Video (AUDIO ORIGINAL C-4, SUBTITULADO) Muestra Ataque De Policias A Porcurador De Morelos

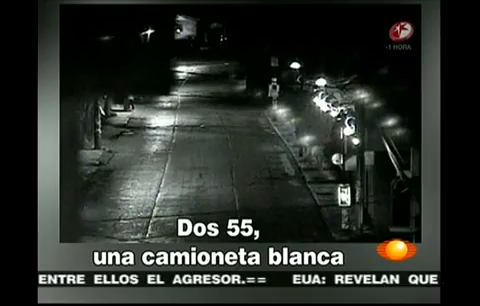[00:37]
255, una camioneta blanca y una armada color arena. Para ser conseguidos, cuatro de pista. Chécalo por cámara, C4. C4, chécalo por cámara.
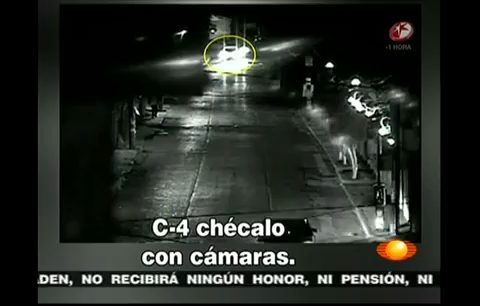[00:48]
45, ya voy atrás de ti, Delta 9. Aquí también a 045, triple 045.
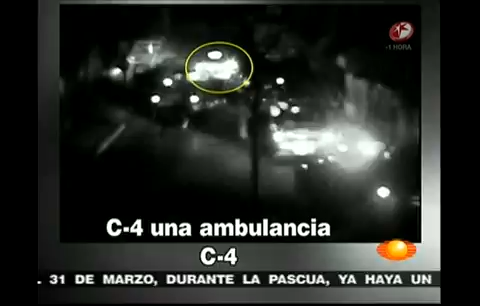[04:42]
¡Encima la ambulancia de Bolera! ¡35! ¡La ambulancia, C4! Y reportan que el enfrentamiento continúa. Los 60, sin vida son judiciales, pero no dejan de disparar.
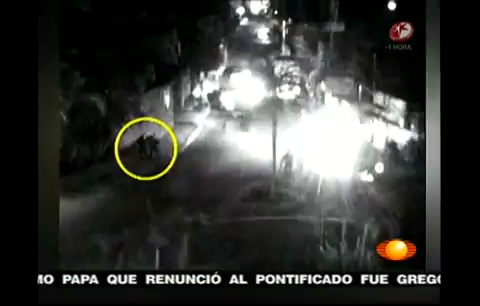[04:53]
Los escoltas hieren a un policía. Compañero herido, doctor de 56-57. Después se escucha una contraorden para la policía. ¡Ponte, ponte, no, no, no dispare!
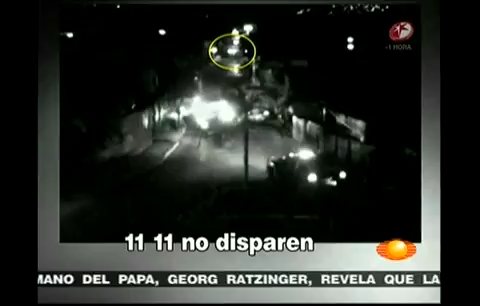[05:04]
Un policía le repite la orden a los otros agentes. ¡Ya no dispare, compañeros, ya no dispare! En la comunicación se escucha que alguien advierte al C4 que las camionetas son del procurador de Morelos. C4, chécale de ir porque están indicando que es del 35F, ministerial de los 33.